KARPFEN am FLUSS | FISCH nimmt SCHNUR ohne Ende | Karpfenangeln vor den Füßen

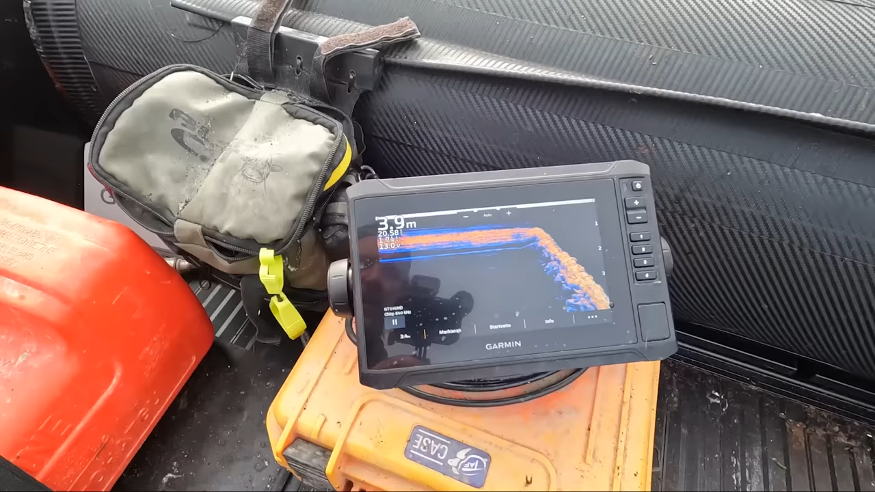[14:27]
On screen: depth 3.9 m
Ihr erkennt super gut, wie Stein im Geröll fällt.
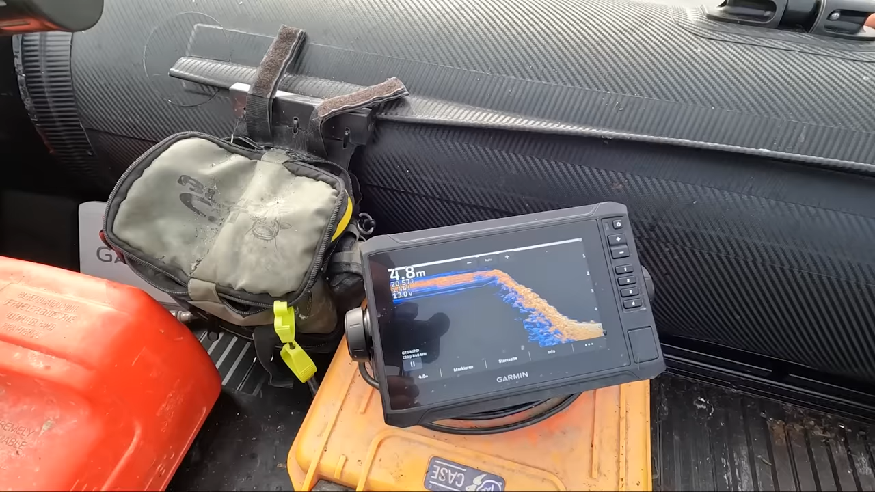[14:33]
On screen: depth 4.8 m
Und hier bei 4,5-5 Metern Wassertiefe wird es ganz sauber.